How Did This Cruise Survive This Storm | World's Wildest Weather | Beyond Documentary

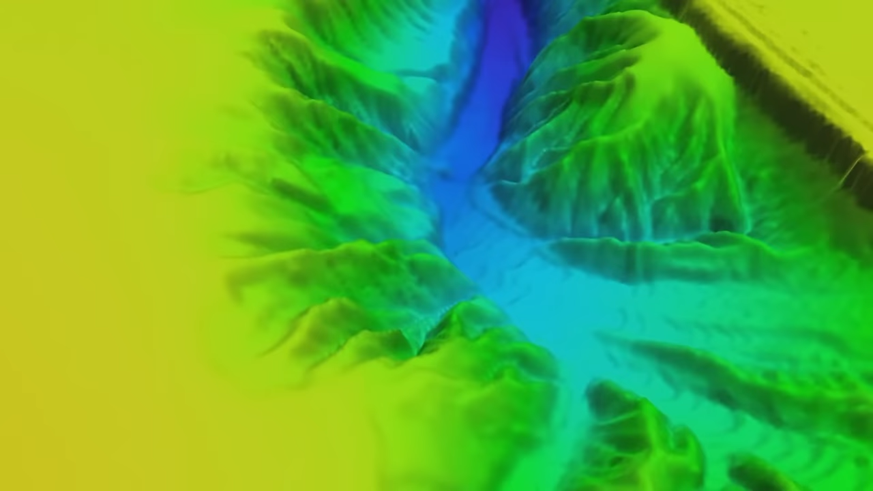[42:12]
This can double the size of the wave at the end of the canyon, which lies just a couple of hundred metres from the shore.
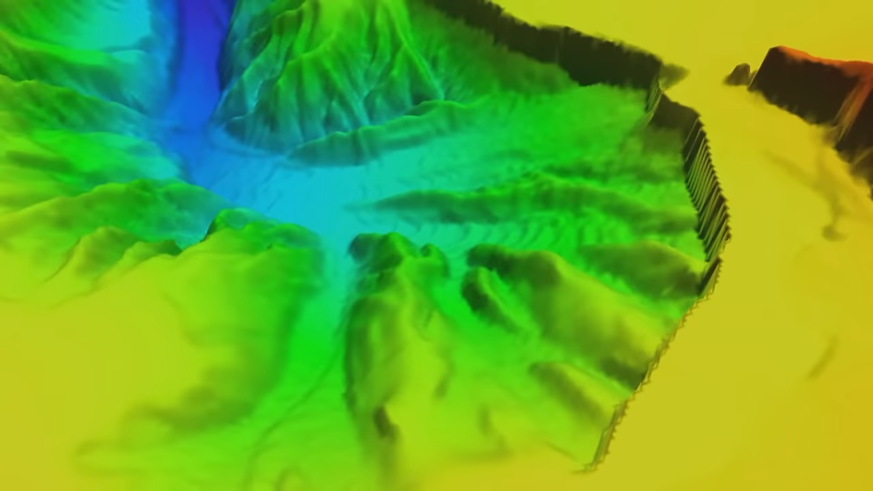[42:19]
You just get these crazy, teepee waves,